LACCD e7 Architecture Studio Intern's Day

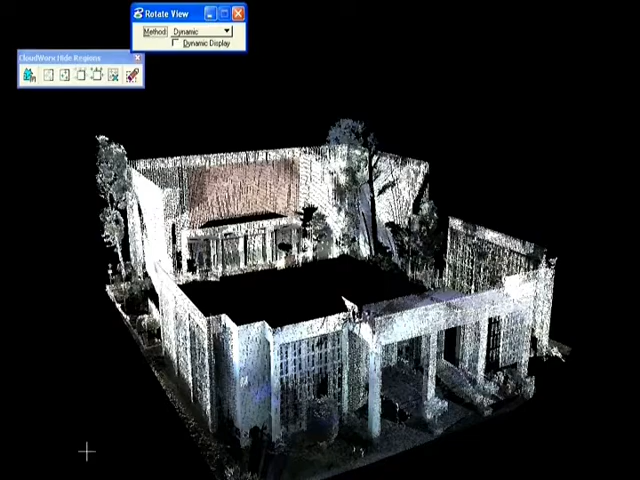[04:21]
What a point cloud is, basically, it's a 3D laser scan of a building. They set up markers at surveyor points,
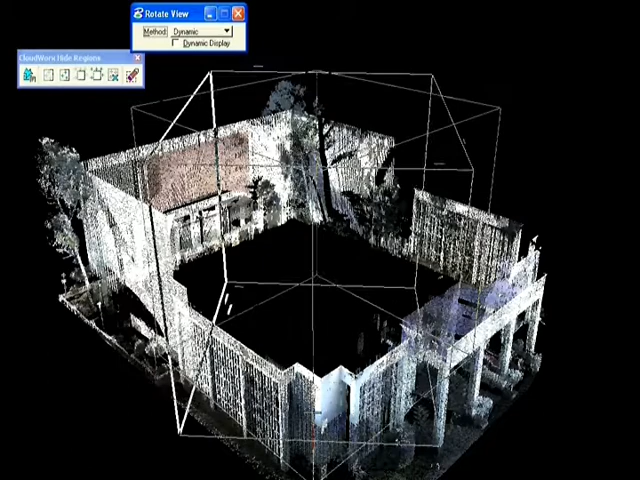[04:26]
and they shoot a laser off of these around a 3D object.
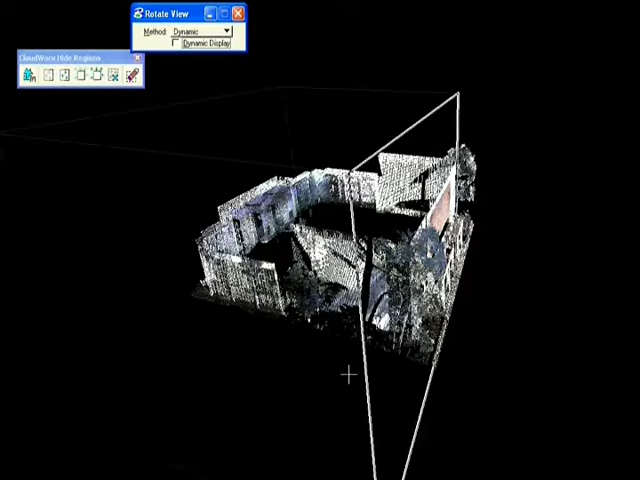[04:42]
When you open it, you work with it in a 3D environment in MicroStation.